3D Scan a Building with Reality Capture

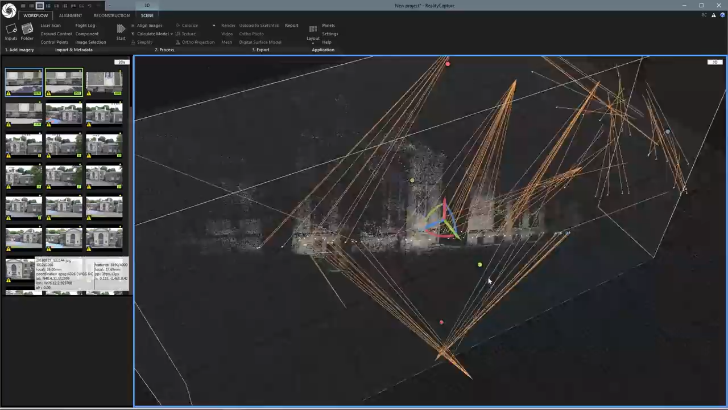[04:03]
can already kind of make out the shape of the building obviously
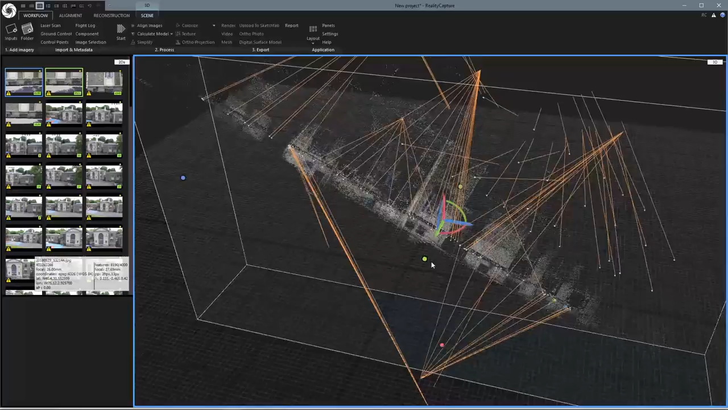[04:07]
there's a problem though is that it's at this really weird angle so we can adjust that let's come up here to reconstruction and we'll click define ground plane and you can see we get this gizmo down here but first let's go up to scene and in this little drop-down box we can pick how our viewport is going to look so let's
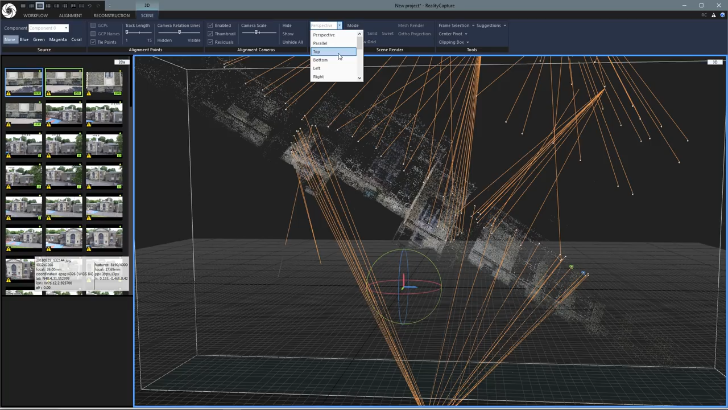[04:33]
look at it from the top and I can use the gizmo to just rotate it a little bit probably going to have to go back and forth between a
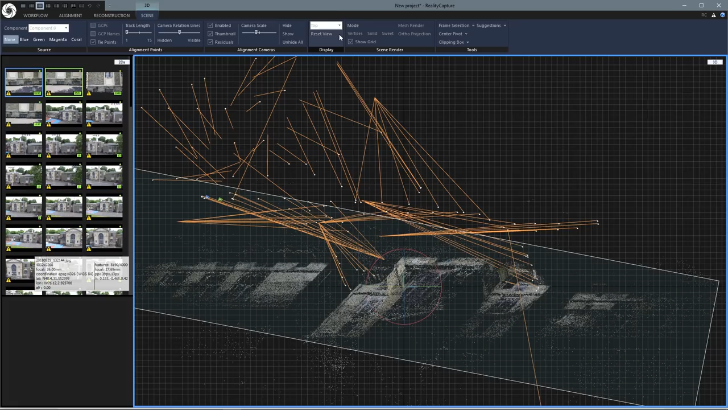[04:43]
few of these different views before we get it right there's the front and we'll rotate some more and if you want to change where this gizmo is rotating from you can just double click somewhere that looks pretty good and I'm going to bring it down so you can sort of see there's these little lines near the middle that are a little bit thicker and it's a little hard to grab them but there you go and you can just drag
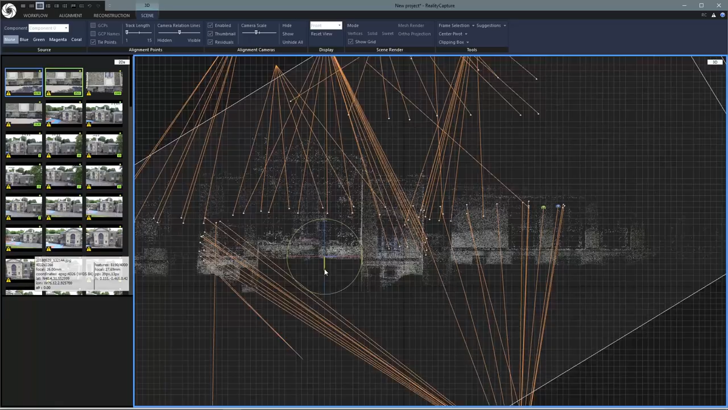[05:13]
it straight down and let's look at it from the side the right side so obviously it
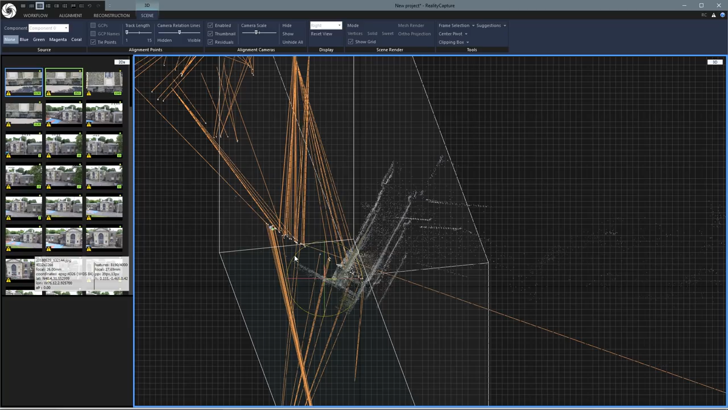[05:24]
needs to be rotated up this way more just looking at these lines that are the walls and trying to get them pretty straight there we go and so let's grab this little mover line down here and drag it down I'm remembering this is the ground plane you can actually see there are these two stairwells that go
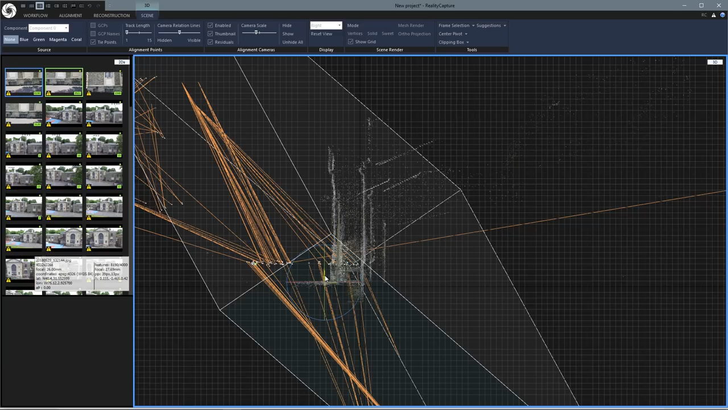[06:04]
underground so I want to drag it just make it so the ground plane is on ground there we go okay let's look at it from perspective again
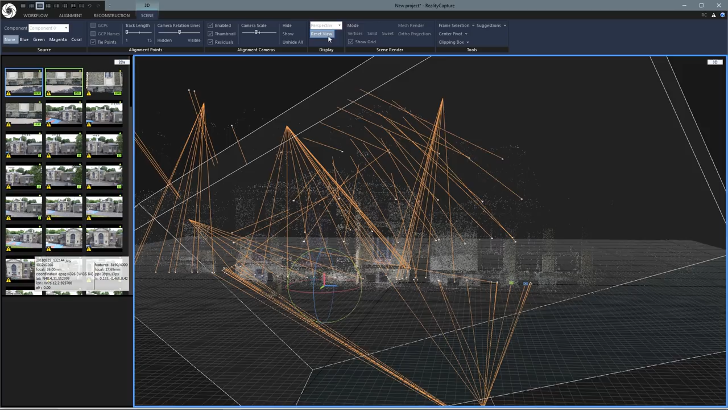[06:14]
and that looks pretty good
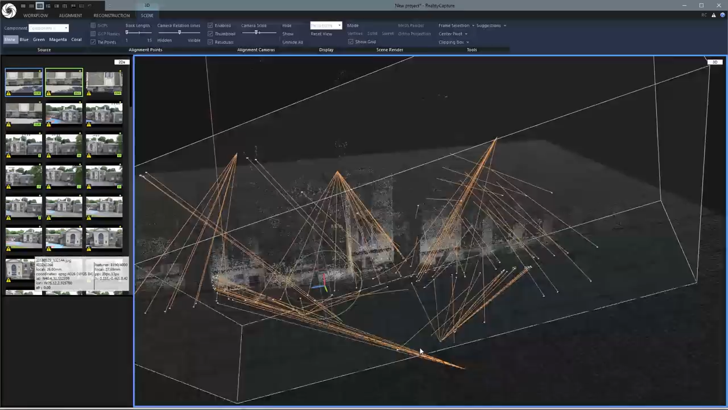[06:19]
all right so next up let's go back to the workflow tab along the top here and let's calculate and do a preview
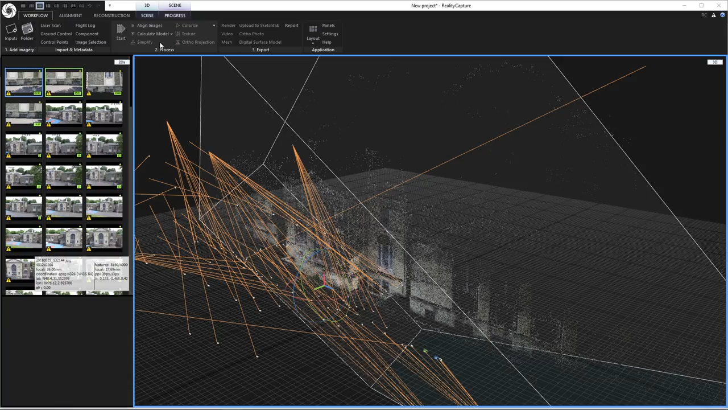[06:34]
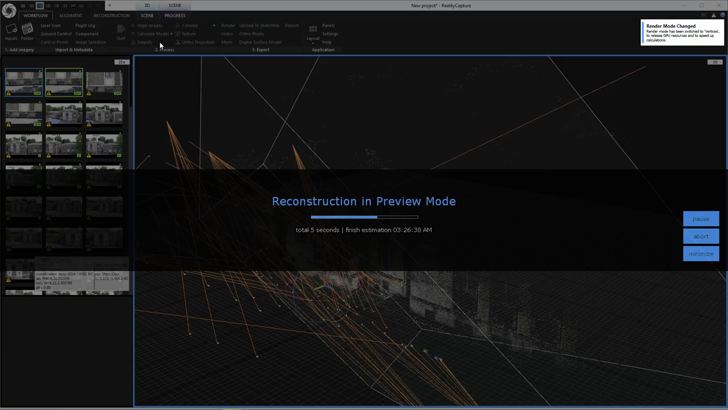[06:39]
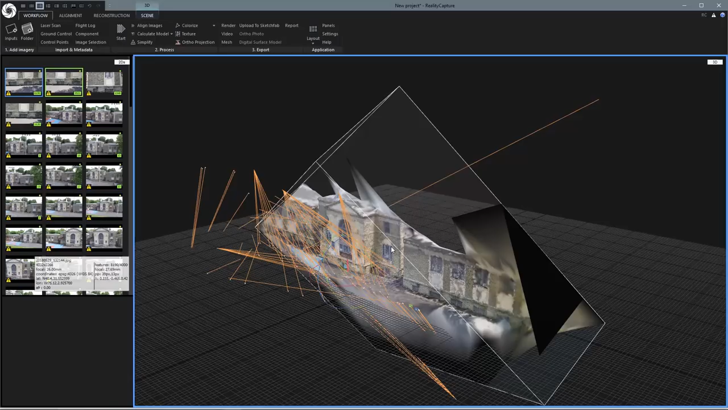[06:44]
and so now we can see there's another problem is that our box that contains the model is off at a weird angle so let's come up to reconstruction and
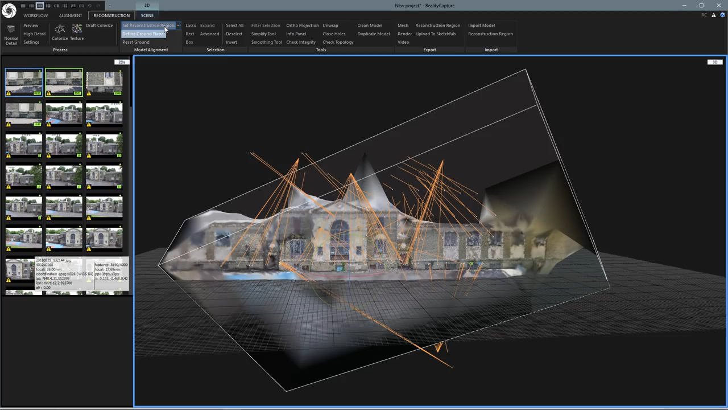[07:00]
set reconstruction region and I'm gonna set it automatically first and that's pretty good but we got a little too
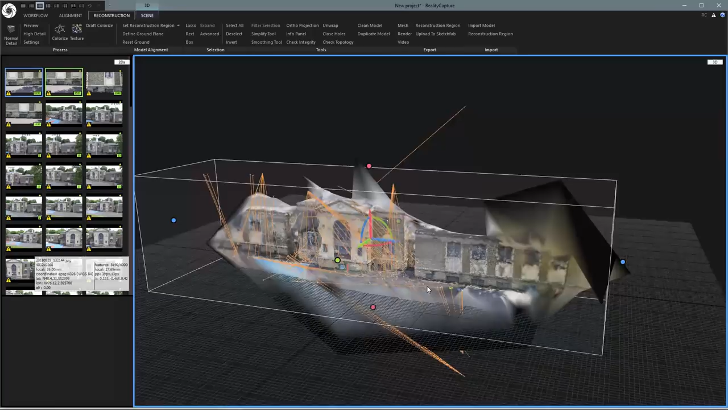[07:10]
much space first of all this side of the building is gonna kind of look bad because I didn't get a lot of pictures over there so let's just grab that blue dot and drag
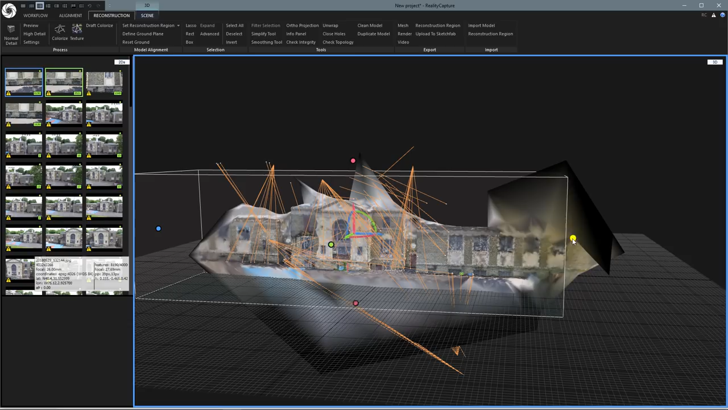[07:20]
it over somewhere around here between those two windows and now using my both right and left mouse buttons
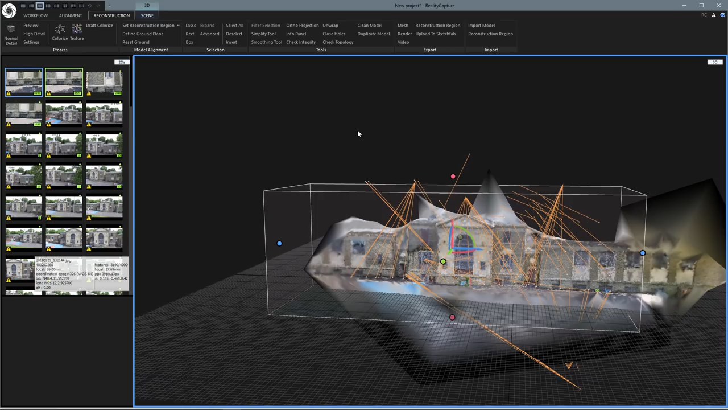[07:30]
I'm dragging over a little and use the right
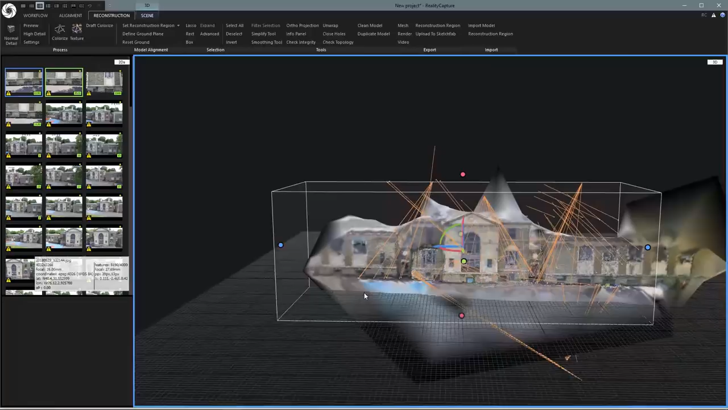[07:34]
mouse button to rotate and I'll pull this one in do kind of the same
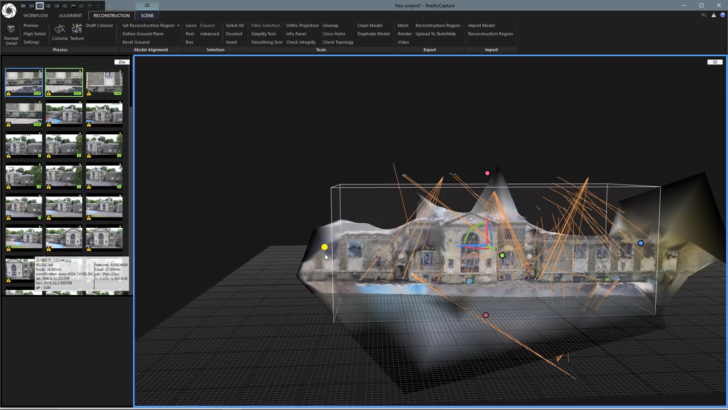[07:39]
thing go to about right there where the windows are there we go and look at it from
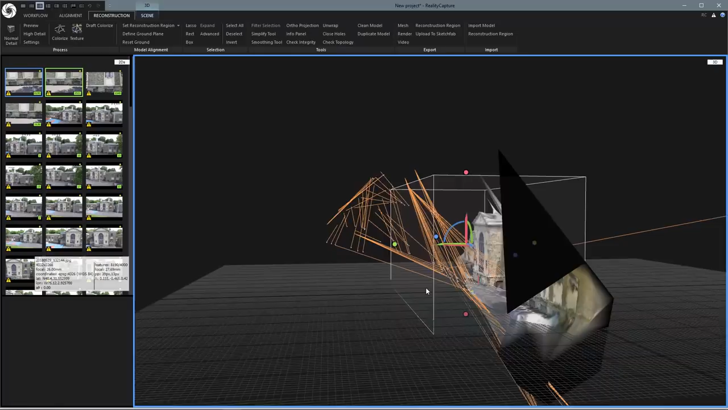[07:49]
the side and there's a whole bunch of space here that is not
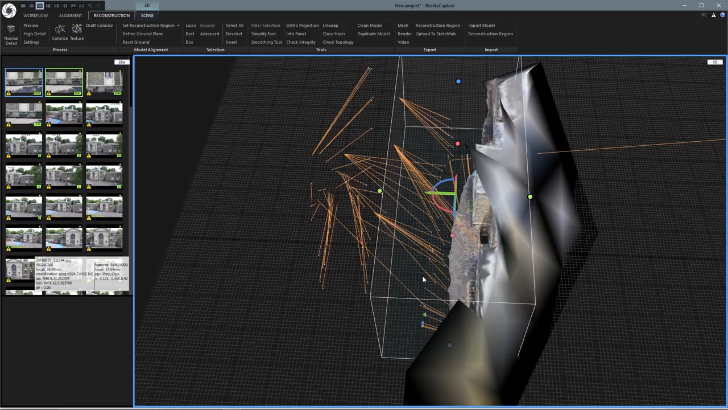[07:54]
gonna look good so let's pull this in a little
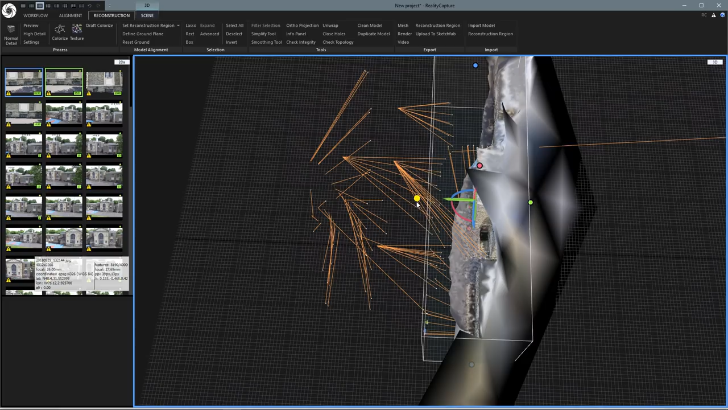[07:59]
more there is a little bit of the ground plane that we'll see later but this is all we need for now so let's do another
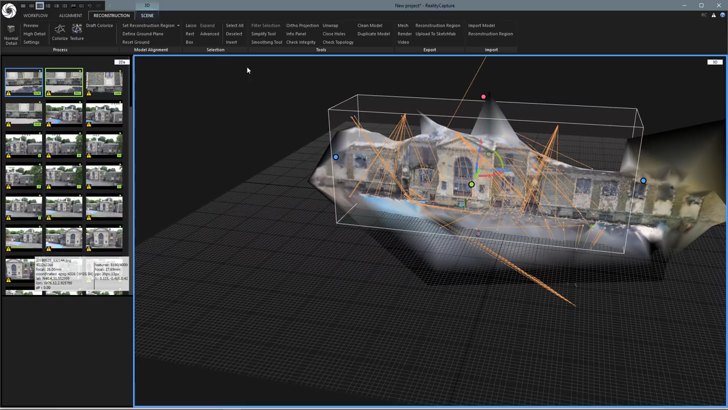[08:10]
model calculation and do preview again should only take a few seconds
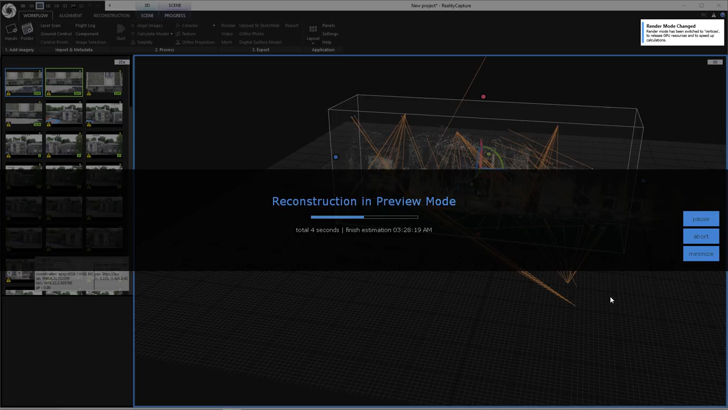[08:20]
and it should actually go even faster since I'm cutting off some of it and
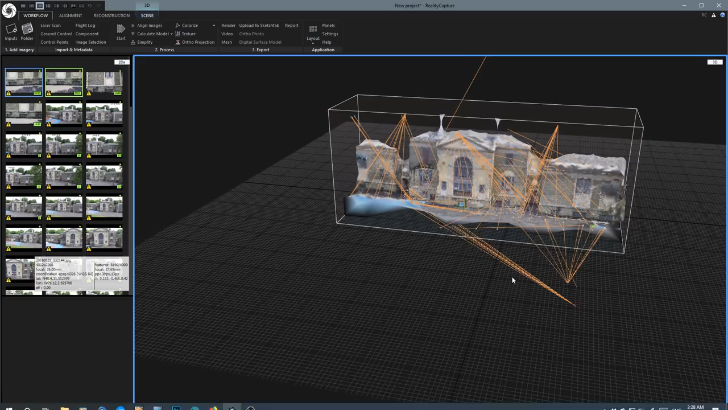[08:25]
there we go and that looks pretty good
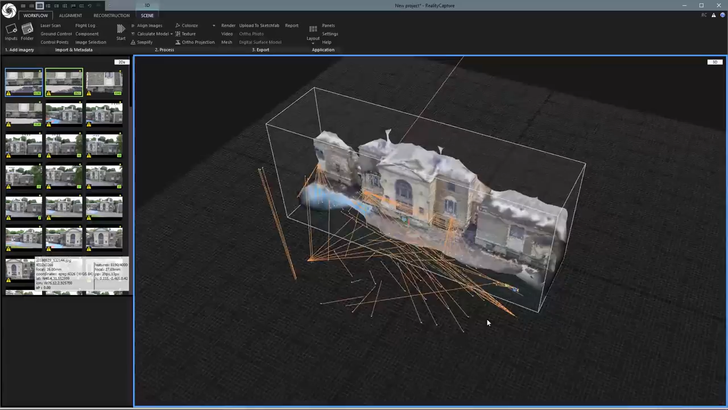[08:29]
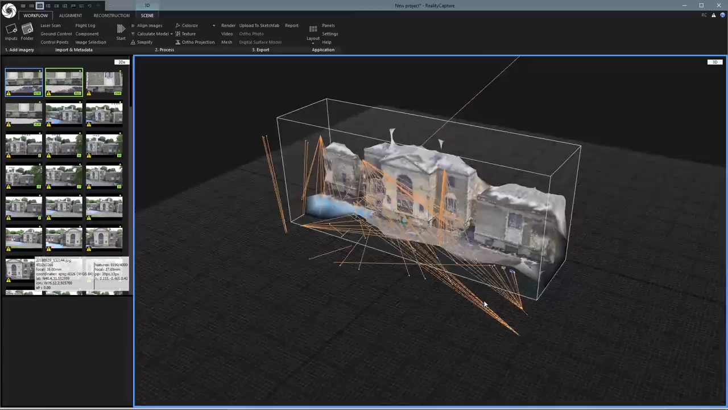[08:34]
yeah okay so here's the problem though again we want to make sure this is well below those two stairwells
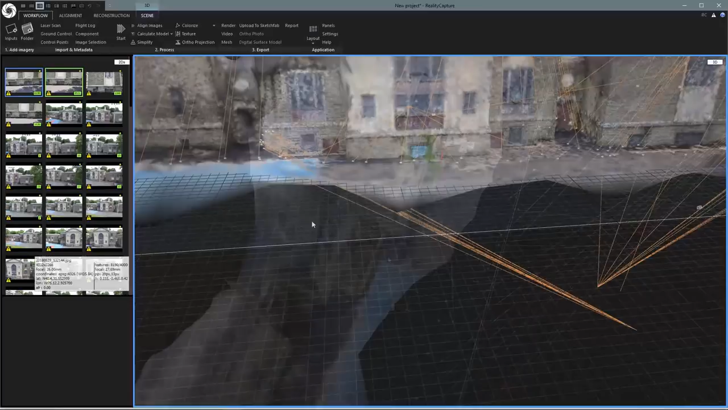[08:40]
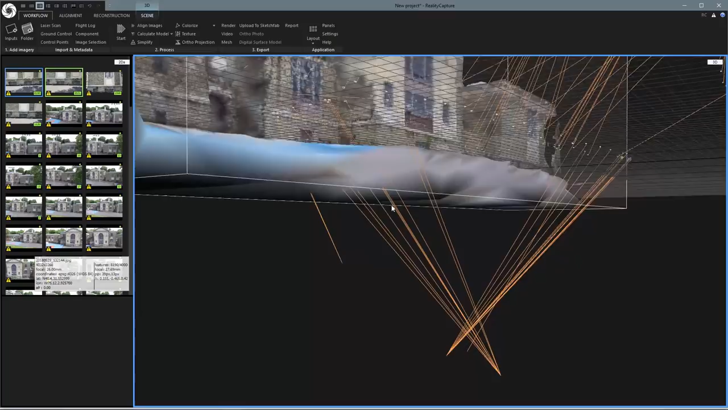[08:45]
so it looks like it is but if I want to bring it down a little more just in case we can just
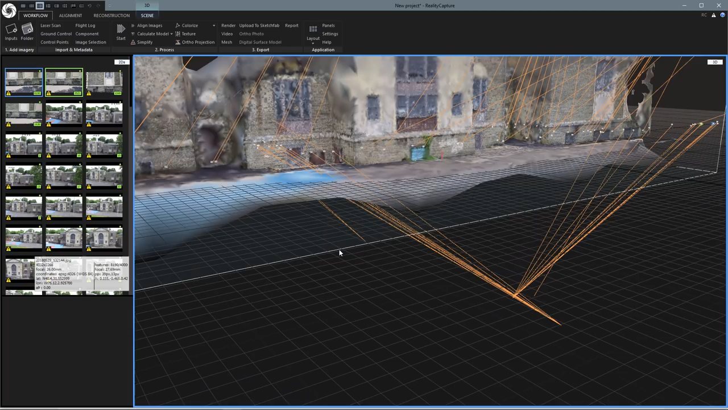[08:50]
click on the edge of it and we'll get our dot just bring it down a little bit more just in case to make sure there's plenty of room you can always delete it or
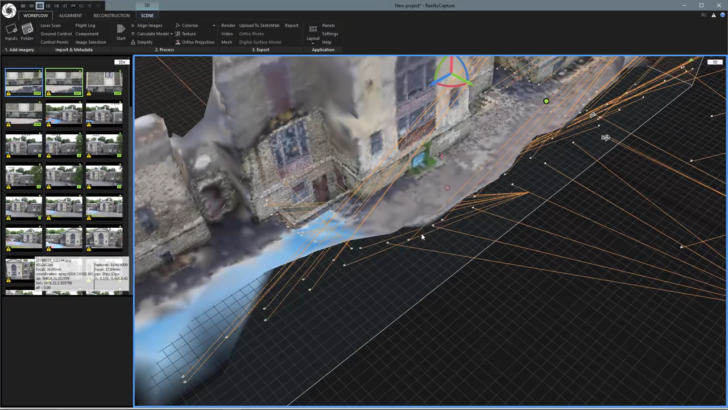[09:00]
cut it off later in another program but I want to make sure there's enough room down there